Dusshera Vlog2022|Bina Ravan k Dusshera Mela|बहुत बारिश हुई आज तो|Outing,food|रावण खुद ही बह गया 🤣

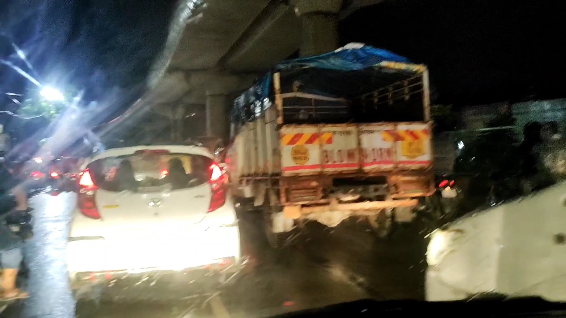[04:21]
बारिश हो रही फिर भी बहुत भीड़ थी, मतलब लोग निकल रहे थे, हालांकि मेला नहीं देख पा रहे होंगे पर खाने पीने के लिए सब लोग निकल रहे थे।
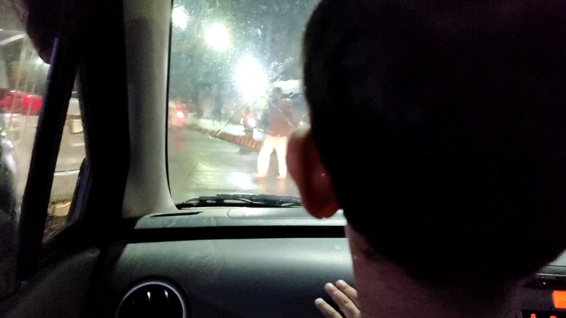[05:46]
क्योंकि बहुत भीड़ लग रही है, हर जगह ही भीड़ है,